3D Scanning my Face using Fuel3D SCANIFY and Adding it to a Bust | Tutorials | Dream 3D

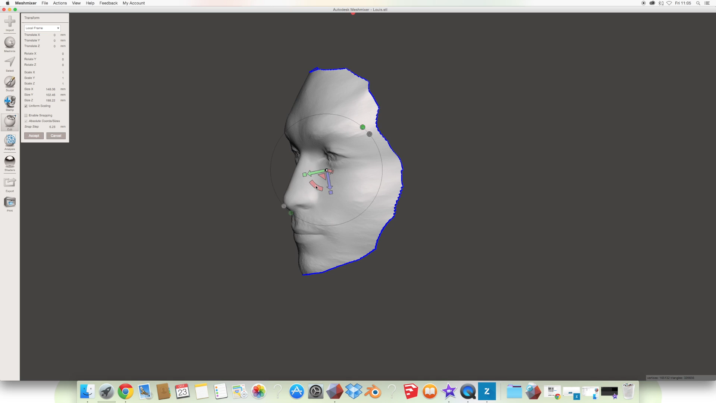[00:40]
Okay so the first thing we'll have to do is to orientate the face using the transform tools to orientate it so it faces upwards so that when we create
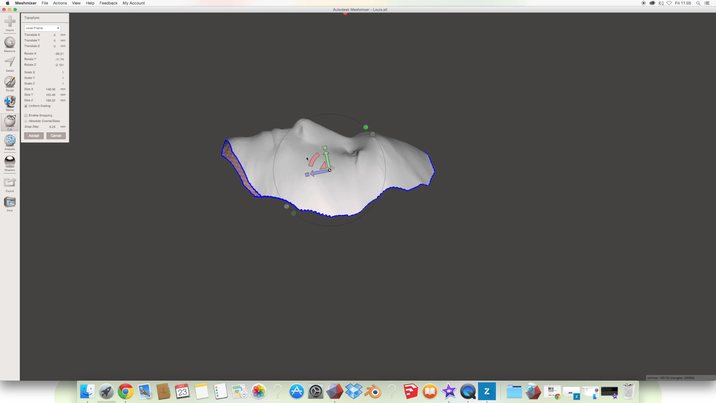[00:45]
our own mesh mix apart it will import correctly onto the new model.
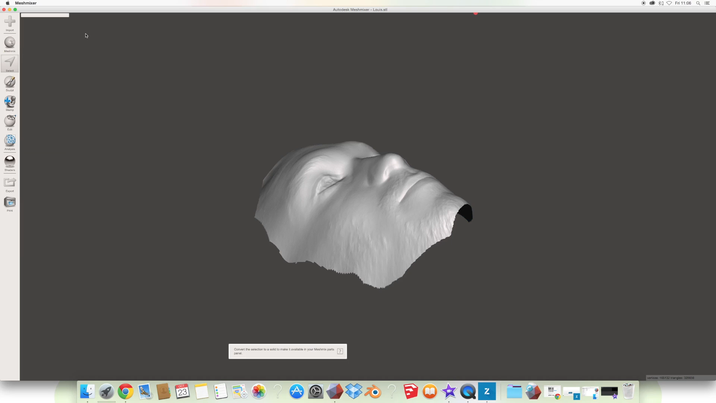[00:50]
So this is the model we're going to be using to place my face on.
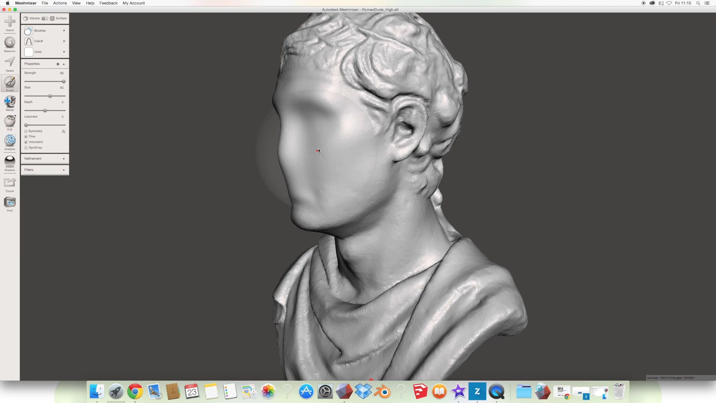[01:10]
So just using the smooth tool we'll just go over the extruded areas and then we use the move tool just to push in anything that's sticking out too far.
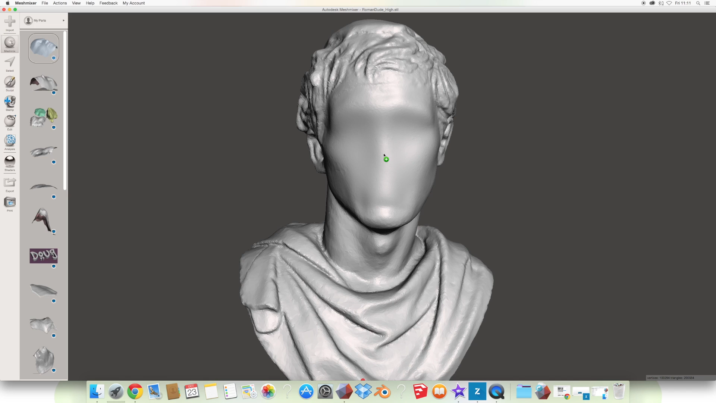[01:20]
Okay so now we're going to go into my part and add my face and orientate it roughly to the same position as the original model.
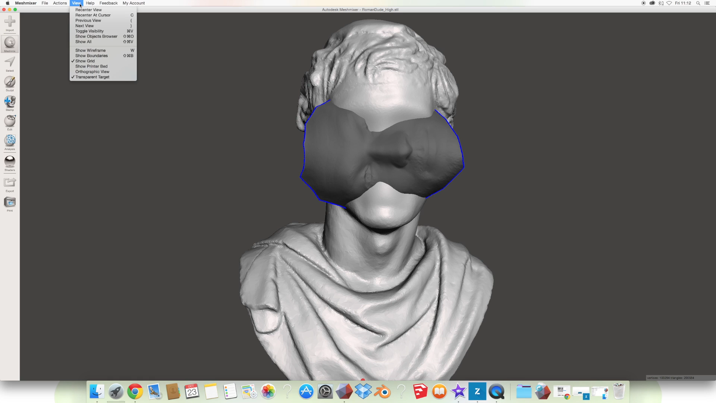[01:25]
Just using the transform tool there just to ease it into position. It doesn't have to be perfect because we can edit this later.
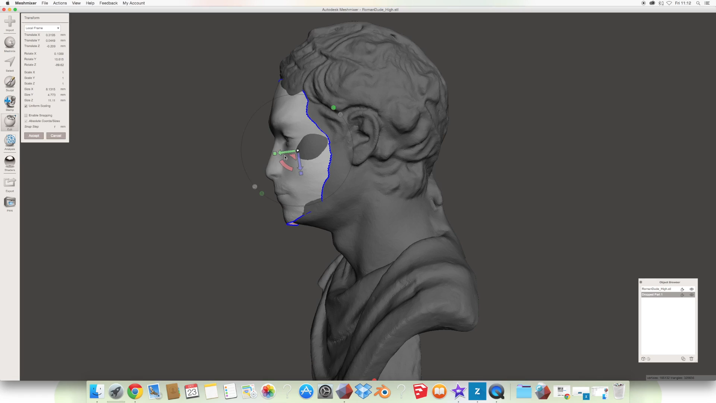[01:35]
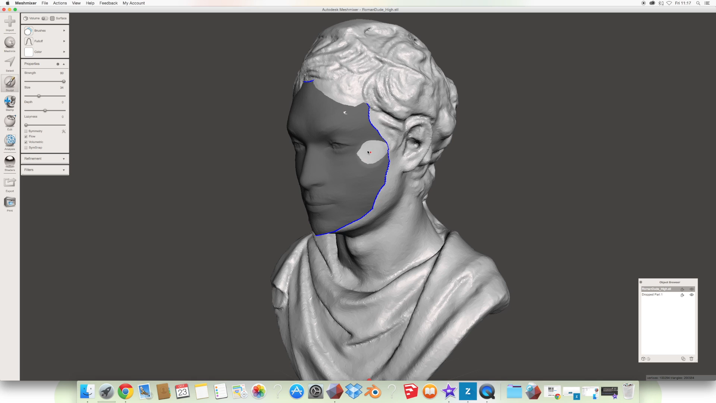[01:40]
Okay so now I'm just trying to match up the faces as best as I can using the drag and pull and the smooth tool. This is quite fiddly this part but if you stick with it you can get a really good result and it's just about being patient and making sure you match up the models as best as you can.
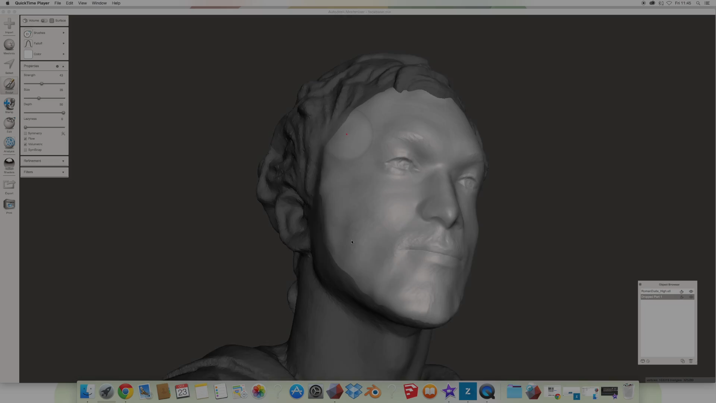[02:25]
So now we're going to start. Now we've got the face exactly where we want it to be. It's nicely aligned to the model. What we'll do is we'll select both the files in the utility box you can see on the right and we'll go up to Boolean Union. We'll select that and hit Accept.
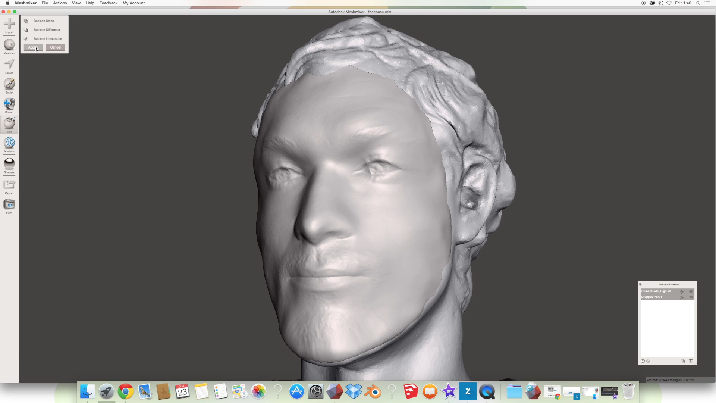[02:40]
This might take a little while as it's computing the two models together. Now you can see it's giving us an indication of where the edges are.
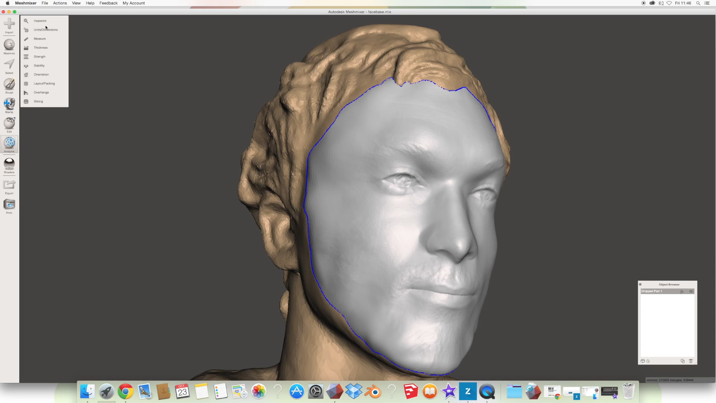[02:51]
And then we'll go into the inspector.
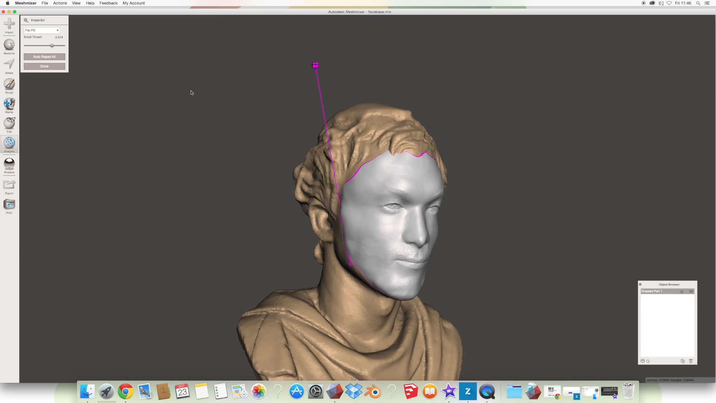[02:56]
We'll increase the threshold slightly and we'll left click on the handle which should then compute the edge and stitch the two together.